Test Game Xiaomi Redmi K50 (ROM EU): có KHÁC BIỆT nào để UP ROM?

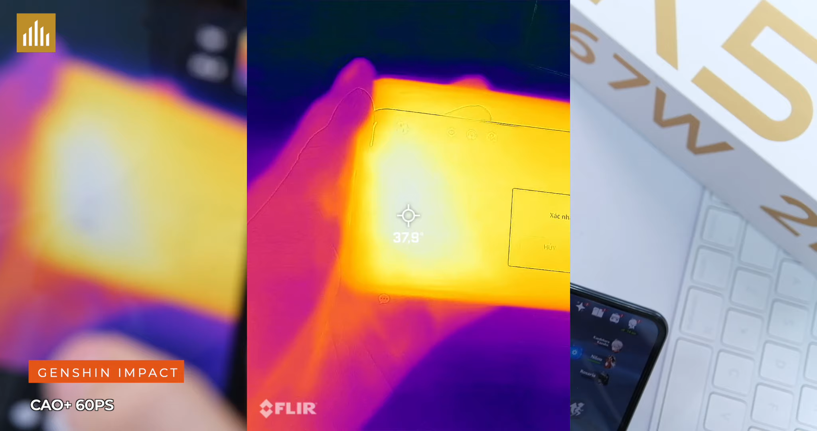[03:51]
Nhiệt độ mặt sau cũng khoảng khoảng đấy, 38 độ.
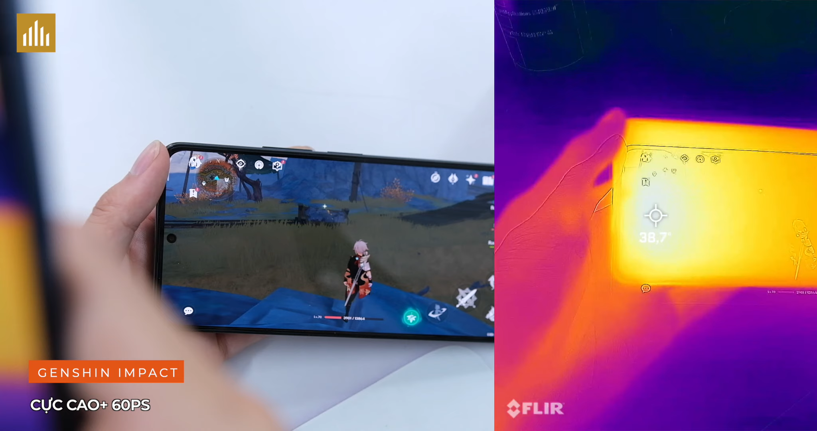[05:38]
Nhiệt độ mặt trước tăng lên khoảng 39 độ thôi các bạn. Nhiệt độ mặt sau cũng khoảng 39 độ.